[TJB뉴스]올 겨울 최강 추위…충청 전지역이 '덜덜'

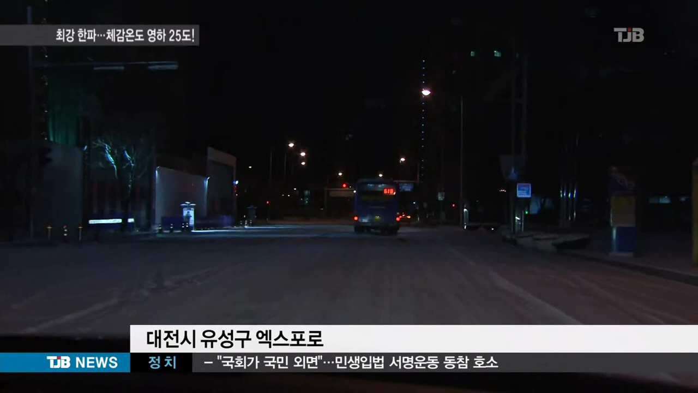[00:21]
눈은 도로에도 켜켜이 쌓여 차선조차 보이지 않아 베테랑 버스기사도 도로를 달리는 일이 긴장되긴 마찬가지입니다.